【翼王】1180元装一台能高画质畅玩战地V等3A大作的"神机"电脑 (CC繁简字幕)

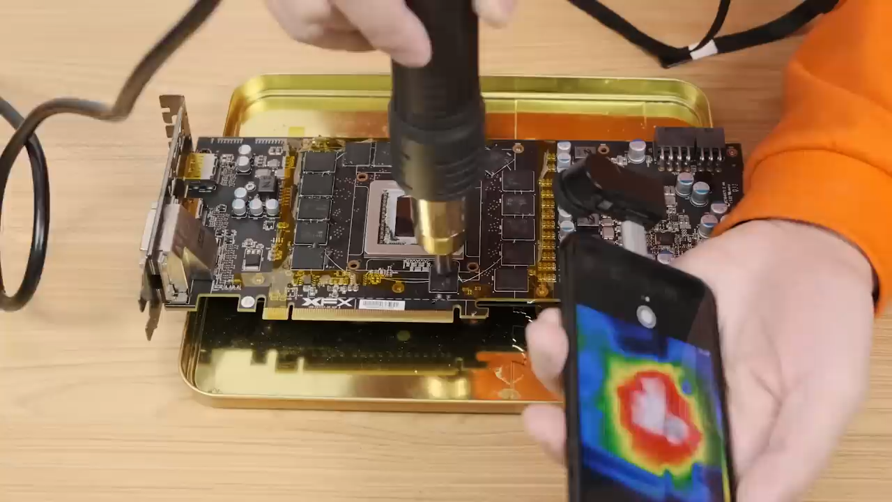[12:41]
那麼我就進一步用熱風槍吹顯存再用熱風槍吹核心